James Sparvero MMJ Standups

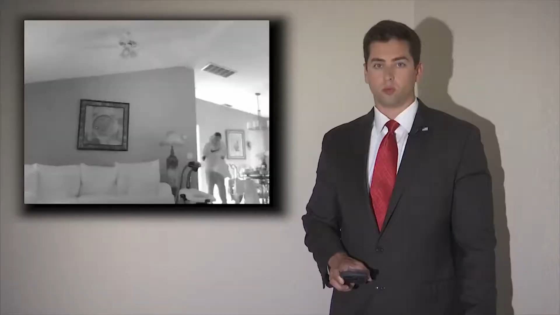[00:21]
Walking into a living room, flicking on a light switch and stealing some things off a coffee table. This burglar never appears to realize he's being recorded.
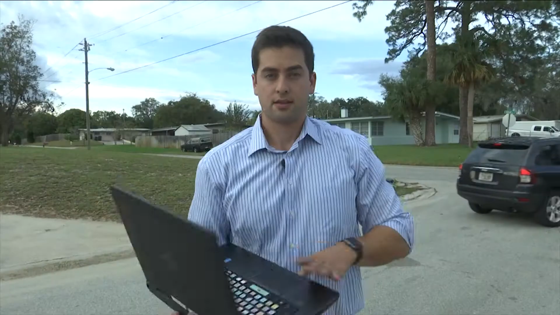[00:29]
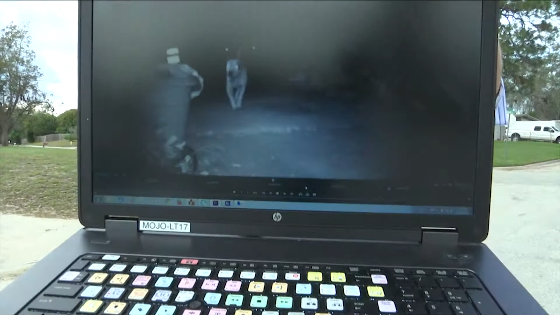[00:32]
They might look harmless seen here, but some neighbors say these dogs are killers and they're targeting their pet cats. A day of helping out at the park. It's not all about hard work.